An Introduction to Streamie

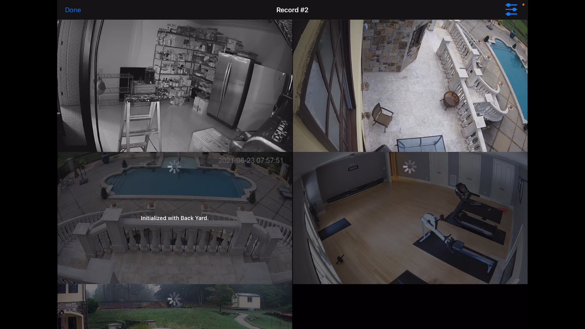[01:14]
Once your cameras are streaming, you can easily drag and drop them around. Scroll within this.